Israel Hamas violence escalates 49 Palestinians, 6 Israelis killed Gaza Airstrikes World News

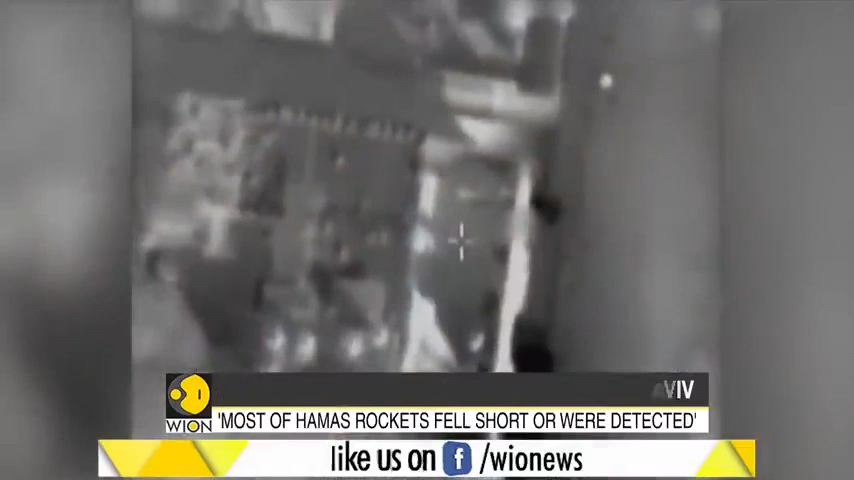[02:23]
The Israeli army also released a video showing what they report as a strike on the house of a high-ranking Hamas operative, Saleh Damat.